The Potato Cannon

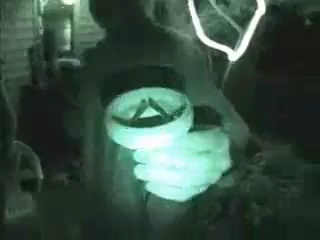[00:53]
Yeah, it's working. I see it. I'm good now.
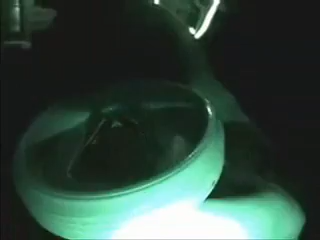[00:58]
Yeah. Well it still is... It needs to be resharpened.
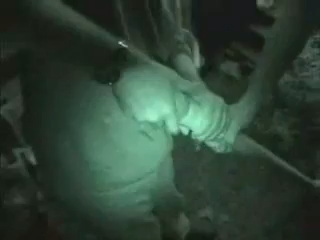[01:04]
It was sharp. Wow. Did it hit the target? No. Yeah.